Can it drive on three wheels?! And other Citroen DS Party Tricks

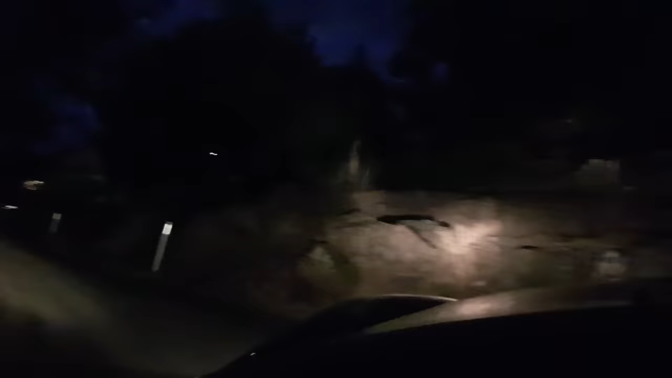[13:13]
It really is the car that sees around corners. Just like modern cars do.